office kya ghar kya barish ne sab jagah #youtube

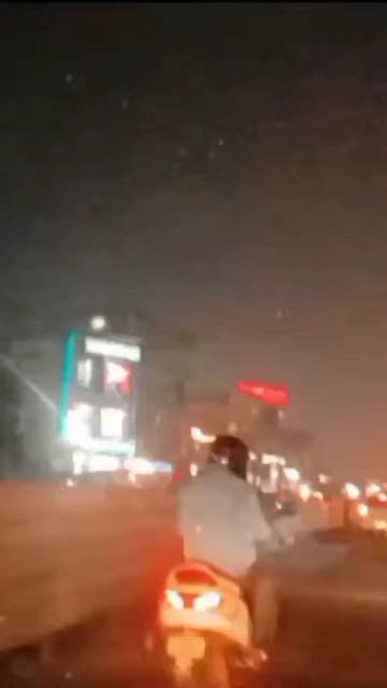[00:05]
गुड इमनिंग फ्रेंड्स कैसे हैं आप अभी शाम के पांच बजने वाले हैं और ऐसा लग रहा है कि रात हो गई है ये कुद्रत की मार है कि बिन